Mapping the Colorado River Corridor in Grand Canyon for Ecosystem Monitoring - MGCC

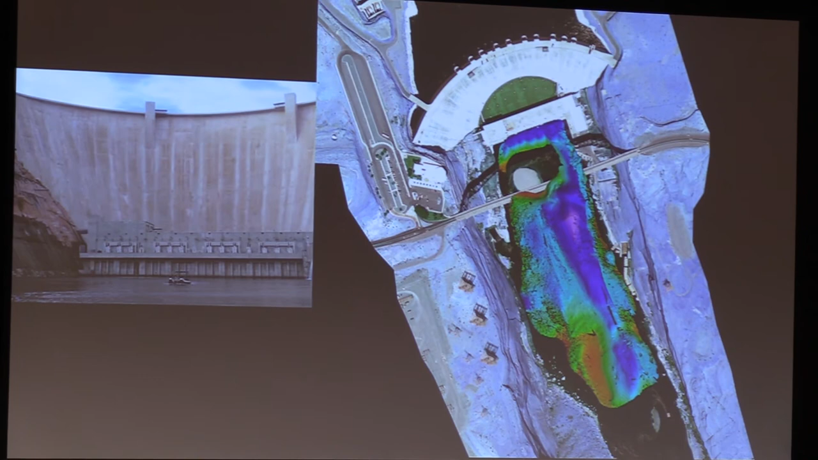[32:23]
it, it is a weird sensation right there. Things are humming and moving. Um, anyways, that's the, um, all of these are, uh, digital elevation models with, I have a bunch of different shading techniques,
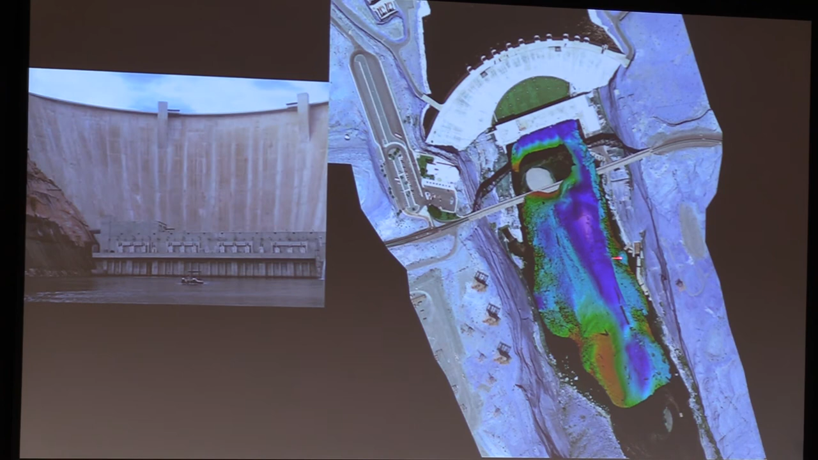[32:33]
but I think you get the gist that, uh, you know, that's deep, that's shallow. Um, this is, I'm glad, uh, Robert showed the picture of the bridge.
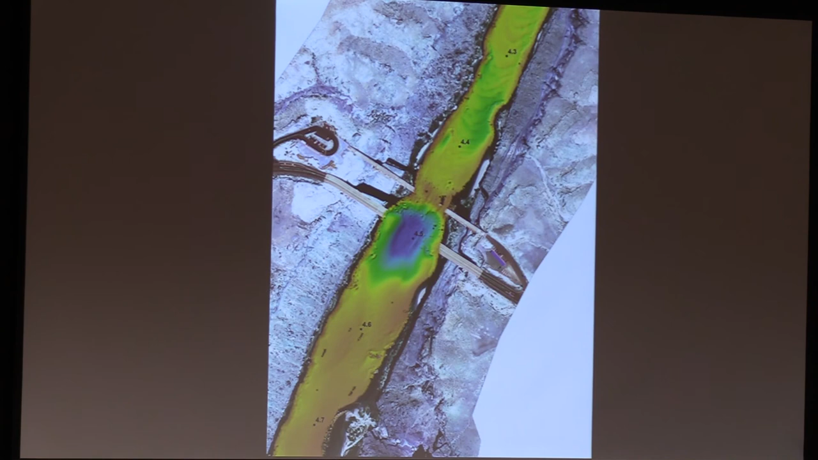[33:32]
Anyways, um, we don't know why it's there, but it's definitely man-made. Um, and there's a deep, deep pool below the other bridge. This is, uh, these are, this is a 25 centimeter, uh, resolution digital elevation model right above, uh, Badger Rapid is right here.
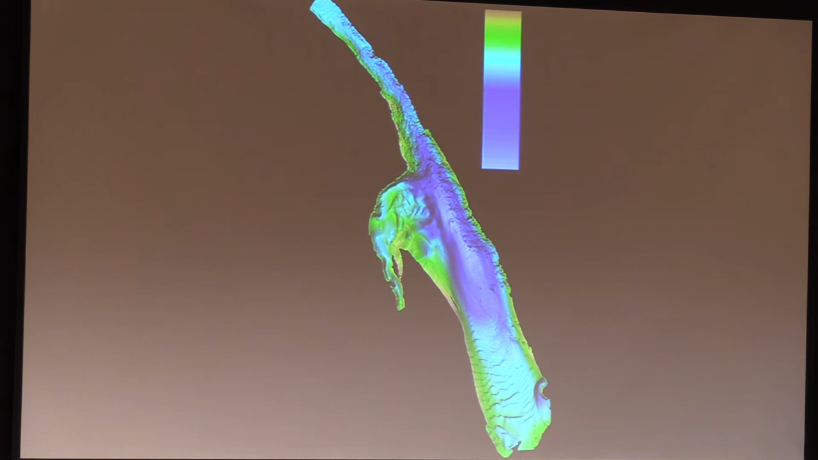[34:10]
Um, this is an example, uh, 60 mile, um, of the changes that can occur, the beautiful changes.
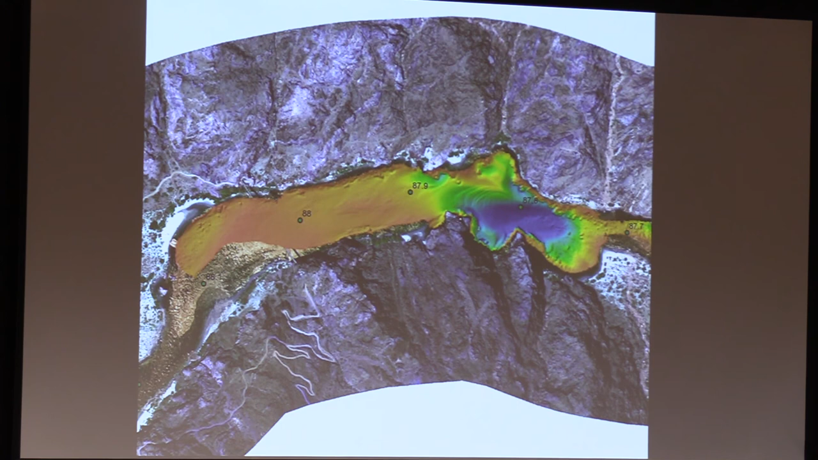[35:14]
But, um, if the, so the, the deepest, the, how deep is the river, it's, it averages about five to six meters deep. The deepest hole is about 26, about 100 feet deep. Um, can't wait to get down there and get the rest of them surveyed. So, we have a full, um, mix of it. Um, this is, uh, I really love this, this one. I put it in because it shows the, these are ledges of bright angel sandstone. This is, uh, at mile 171. This is the stairway canyon debris fan, and this is, uh, Mohawk canyon down here.
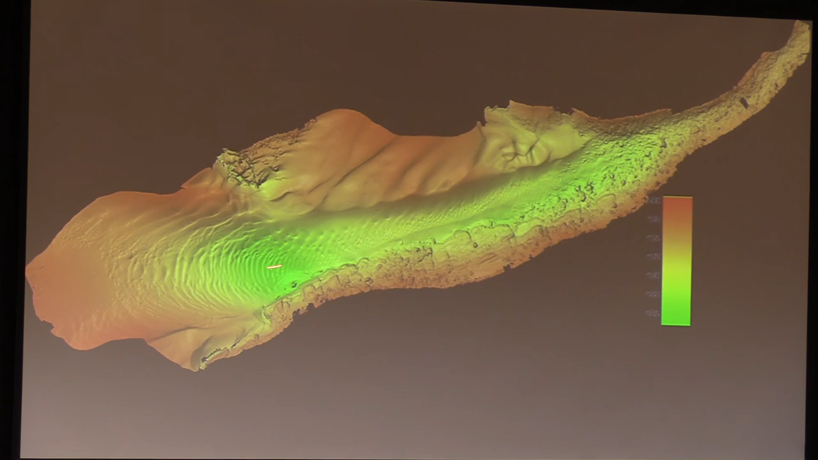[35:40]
Um, just some beautiful structure in the, in the dunes and, uh, resolution on the, the ledges. And finally, I believe this is the final one. This is, uh, this is the, the map right there showing this almost perfectly circular bow shock around Vulcan's anvil. That's the Vulcan anvil right there.
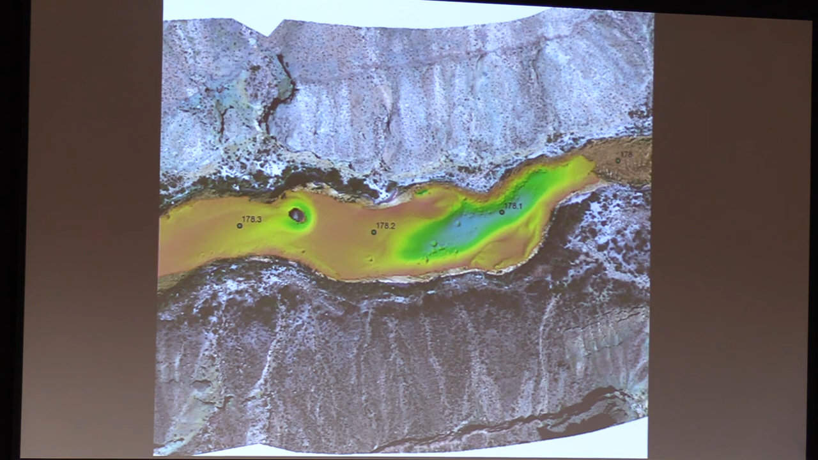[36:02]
And, uh, there's just this big circle around it. I thought that was pretty neat. Um, and so that's what I wanted to share with you.